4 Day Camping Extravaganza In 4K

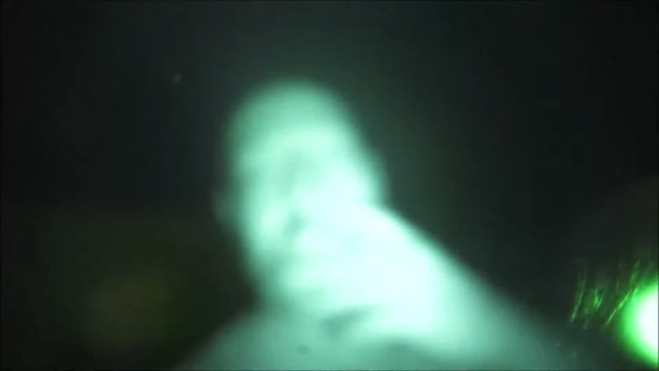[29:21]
Camera lens is fogging up. Even though we were only about 7 miles away or whatever, anyway. I think they got more rain here because it's a lot wetter here than it was when we left up there at the bridges. So hopefully, I know it's a short video for day 2, but we'll still have tomorrow.